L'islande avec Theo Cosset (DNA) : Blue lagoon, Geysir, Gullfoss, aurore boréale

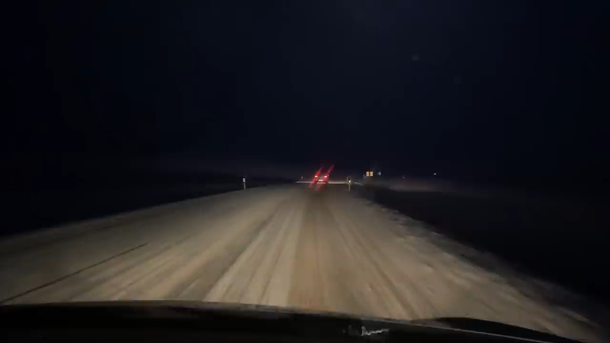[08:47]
Après cette journée bien chargée, il était temps pour nous de rentrer à l'hôtel. Mais sous une tempête de neige.